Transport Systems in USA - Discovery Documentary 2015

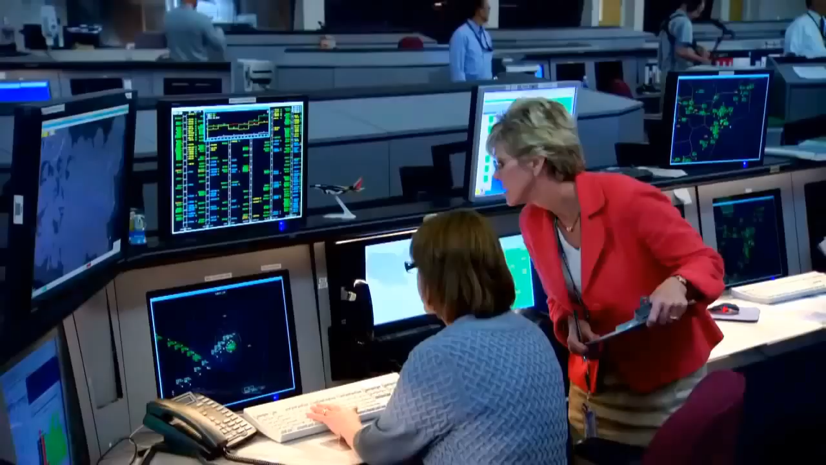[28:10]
She's good at it, and the system works well, most of the time. But the problem with this system is that it's based on radar,
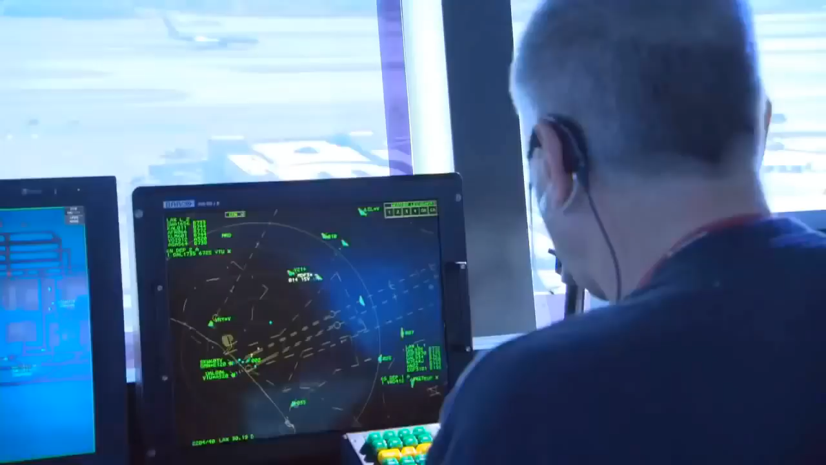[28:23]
aging technology that requires air traffic controllers to leave large safety margins between each plane,